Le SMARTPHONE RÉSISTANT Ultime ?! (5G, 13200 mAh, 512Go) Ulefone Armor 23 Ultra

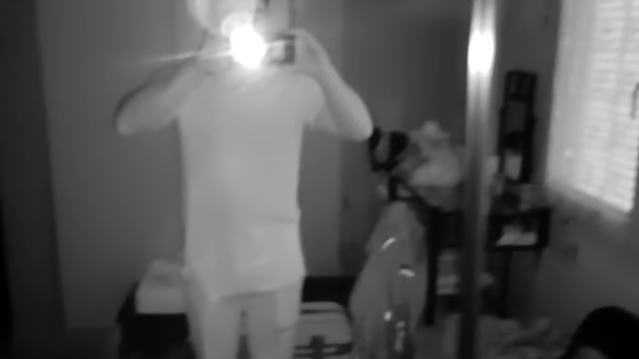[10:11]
vision nocturne alors je fais rapidement la mise au point et voilà on a quelque chose qui va pouvoir nous